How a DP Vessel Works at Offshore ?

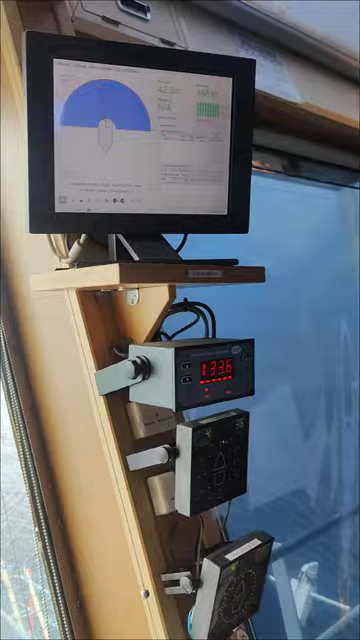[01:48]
अपना डिफरेंट डिफरेंट पोजिशन रिफरेंट सिस्टेम में में डीजी पीएस दिटीपीएस वांड टू लेजरे रड़ स्केन ठीक है यह �